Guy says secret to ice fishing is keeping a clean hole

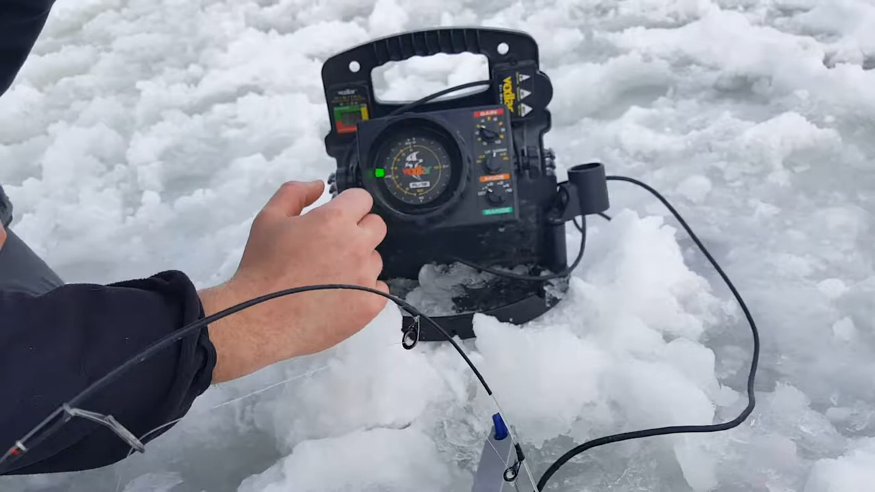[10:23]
That red mark right there. Is your bait? See it moving? Uh-huh. That's our bait. Right on. It works off of like density. So green would be like plant matter or something like that. Yeah. But the red's the dense, that's the fish. So if a fish comes around you'll just see a red mark coming in. And it's mainly good for like jigging because you can see what the fish is doing and come up or come down.